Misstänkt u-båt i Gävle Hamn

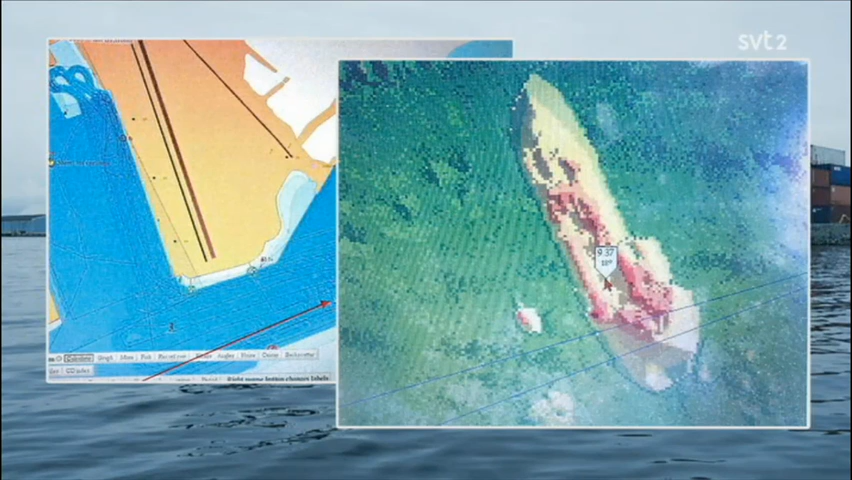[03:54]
Om det skulle kunna vara ett hörn på containern och som ligger en bit ovanför botten och sen där nere, högst upp så ligger botten. Då kommer det att finnas bottenspår. Nu är problemet att det här var den 29-6. Och då är, kan det vara så om det här är utlått för gavlån eller vad det nu kan vara för någonting, så kan det ha blivit så småningom utsuddat.